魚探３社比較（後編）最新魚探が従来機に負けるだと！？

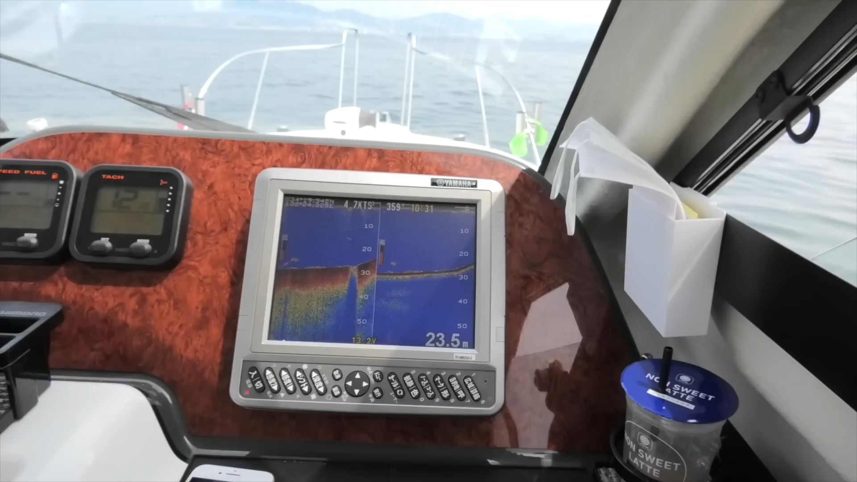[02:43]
On screen: depth 23.5 m
すくなってますねただ魚だって断定できるのはこの1匹でしょう
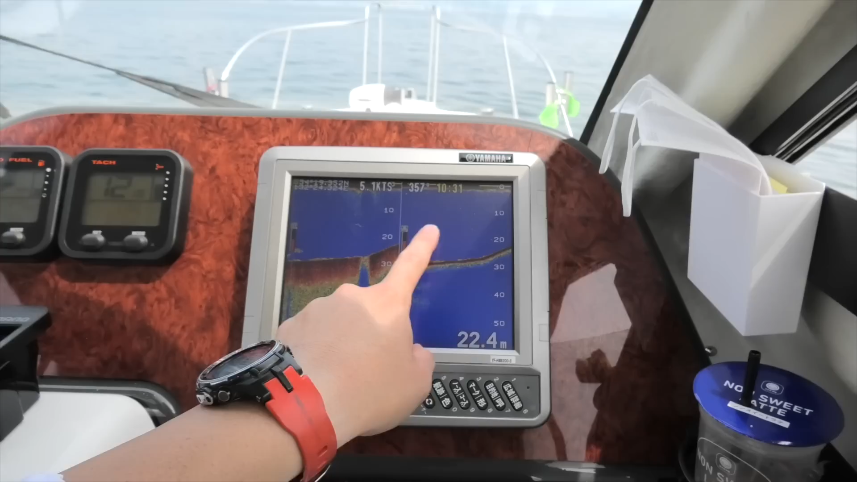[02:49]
On screen: depth 22.4 m
ここに出てる1匹だと思いますがロランス側で確認すると1.2.3.4.
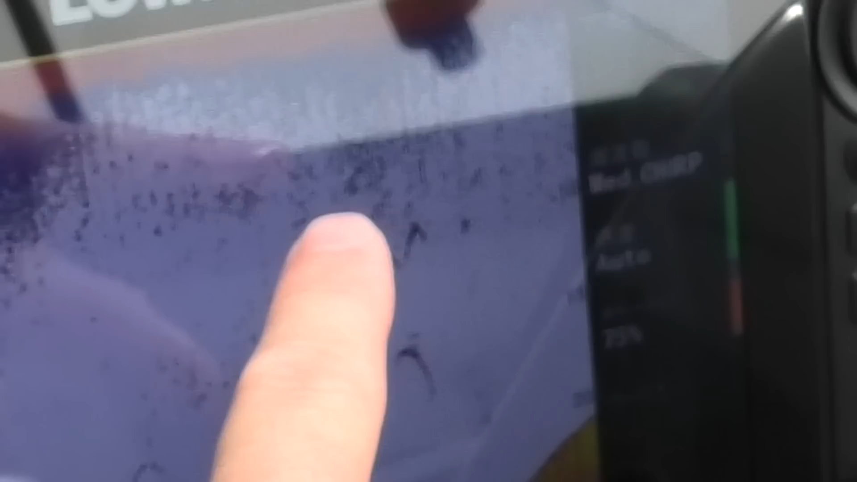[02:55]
5匹か6匹ぐらい中層で浮いてますね5ノットでこれくらいだからポイントについて魚醤を当てるとか
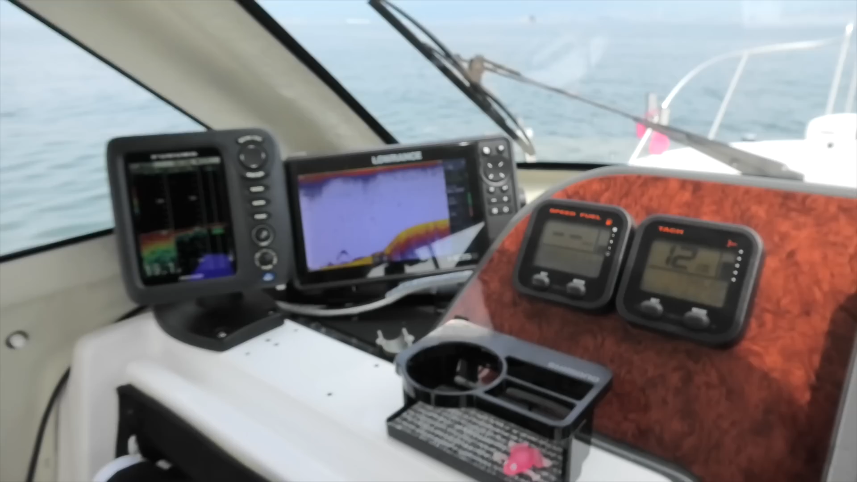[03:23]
これくらいのスピードであれば3車ともですね降るのもきれいに反応拾ってますね水深もどれも19メーター19メーター18.7とか19メーター近くなのでどれもきれいには騒ぐってますねこれで今だいたい8ノットくらい7ノットちょっとですね
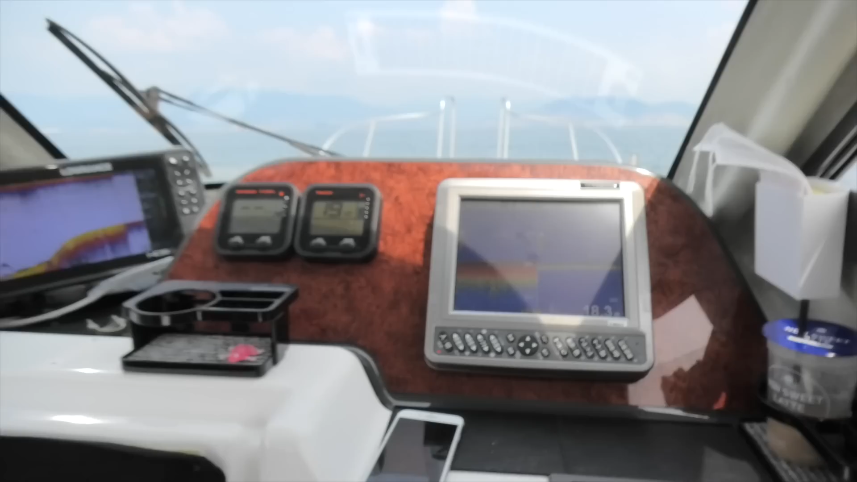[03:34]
コンデックスは余裕できれいな反応を返してくれてますねこういったボト
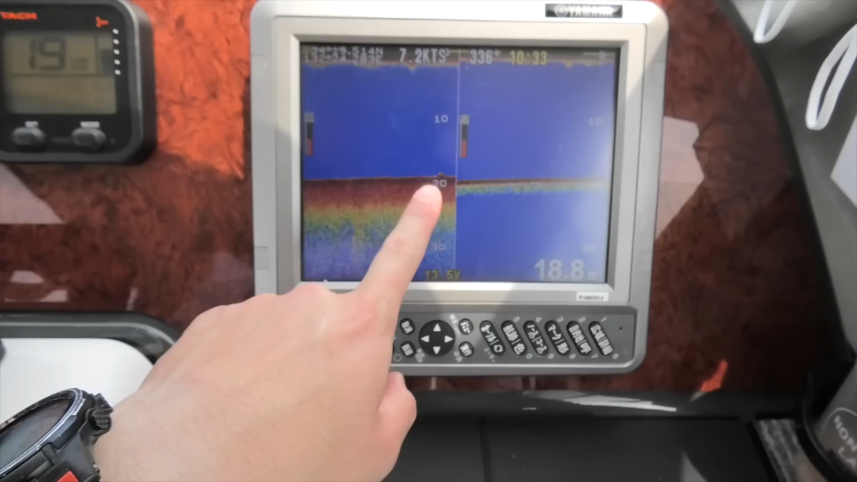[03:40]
On screen: speed 7.2 kn
メの盛り上がりだったりこの魚が反応っていうのを返してくれてますね
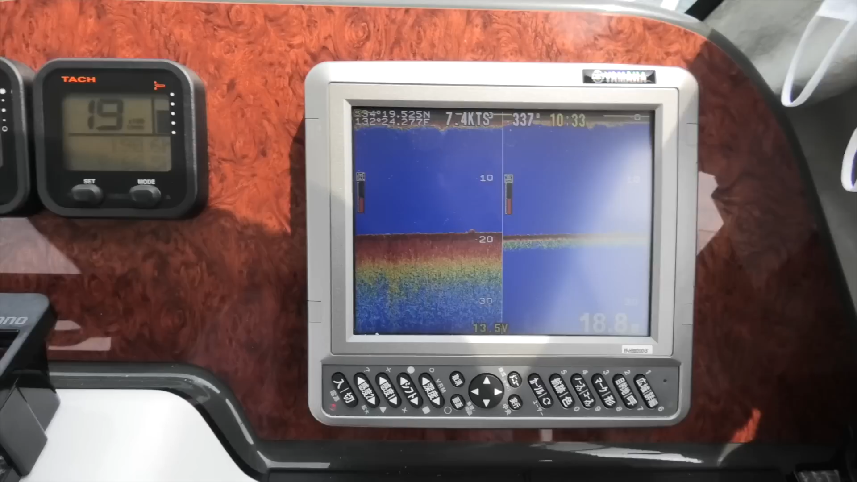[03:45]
On screen: speed 7.4 kn
ただロランス側がちょっと厳しくなってきましたこういったところここでスピードが変化してるんですけど
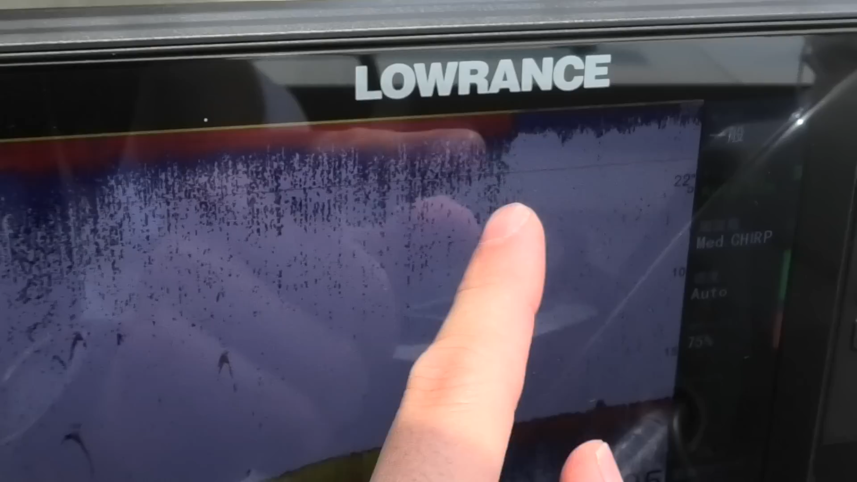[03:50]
ちょっと厳しいかもしれないっていう反応を見せてますで、降るのは
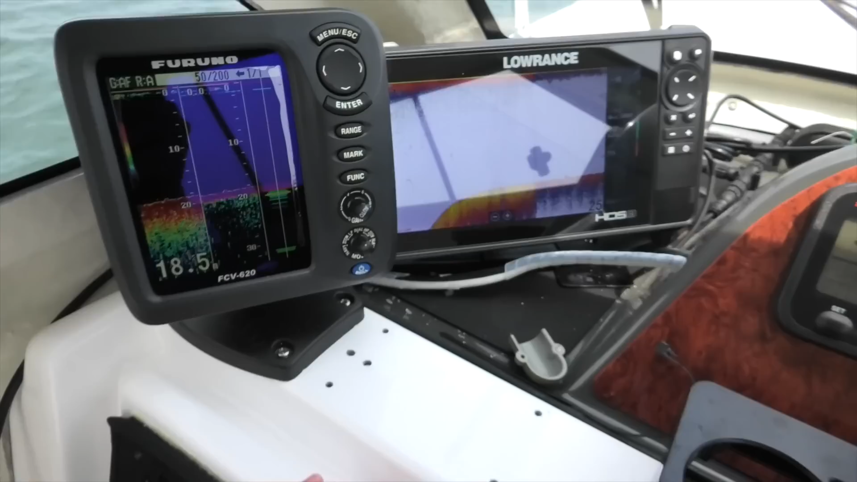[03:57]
ちょっと今回は場外かもしんないですね
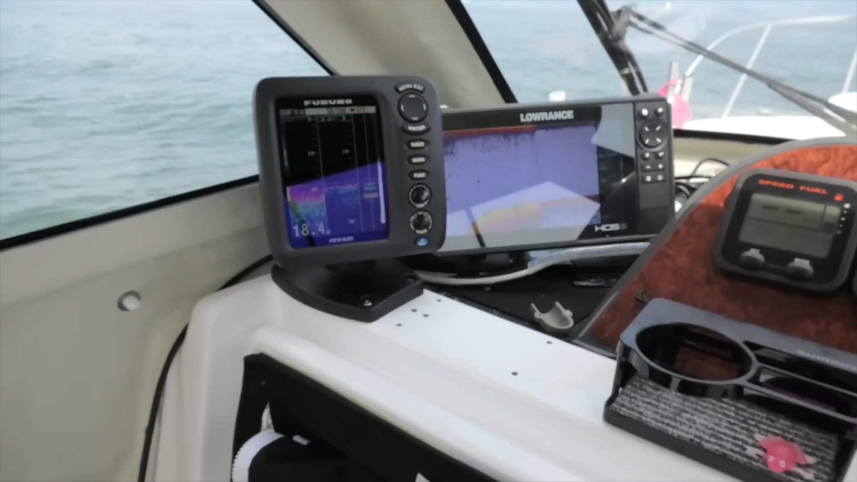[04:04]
ただまだ3車反応は見えてます
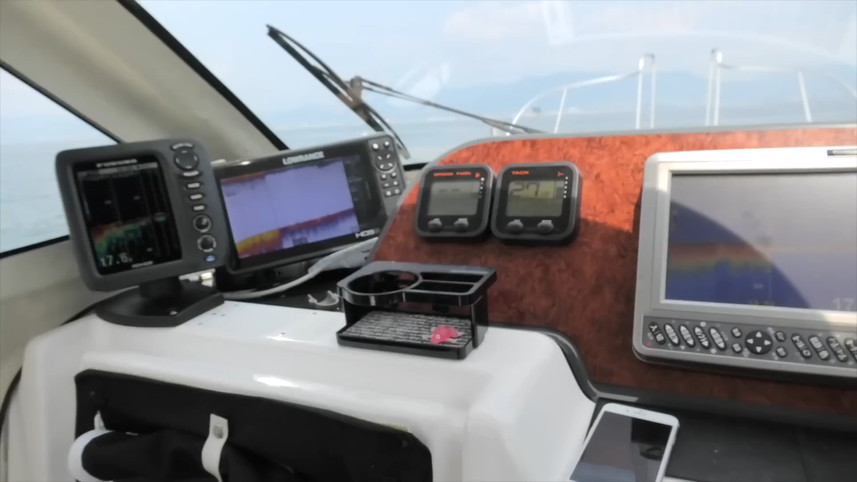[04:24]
この辺になるとですねちょっとロランスが危ういかなあ、
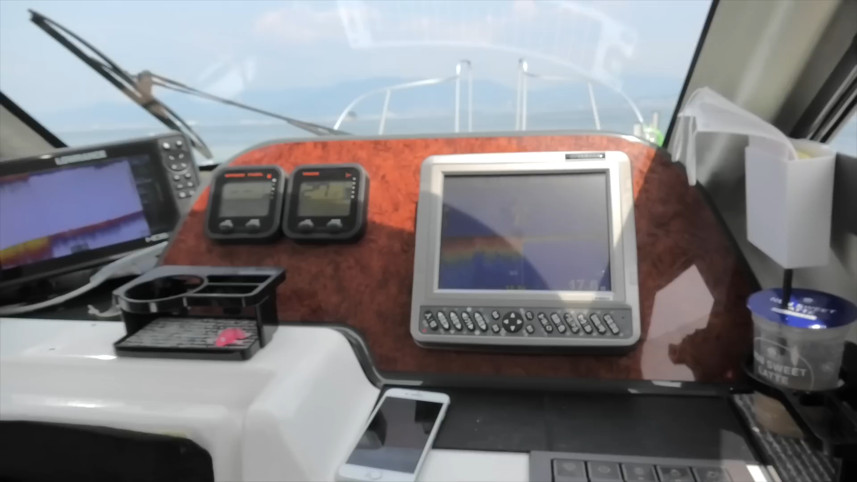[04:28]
でもこのイワシの反応ですねこういう余分の反応は